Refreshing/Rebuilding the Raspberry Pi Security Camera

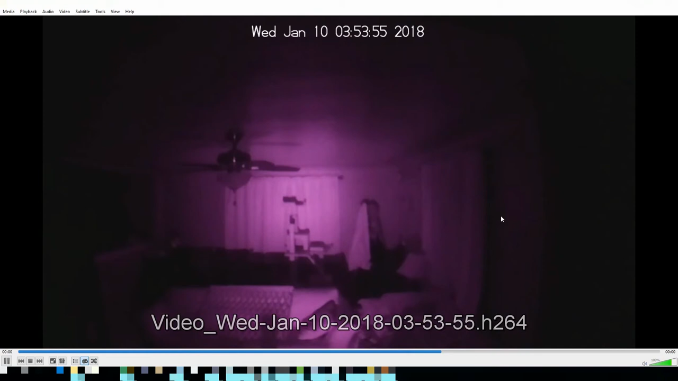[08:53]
So you don't want that much variation in your channels. The daytime footage, you see a lot more variation.